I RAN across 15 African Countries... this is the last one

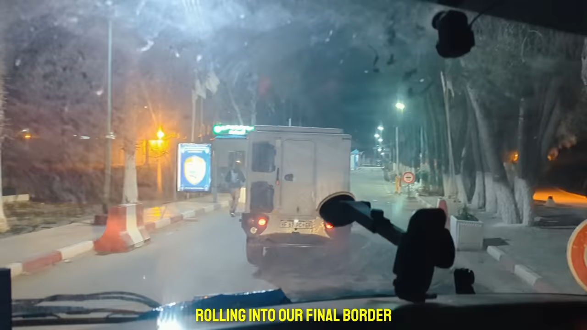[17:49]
It's rolling into our final border with a full-on escort. You're joking.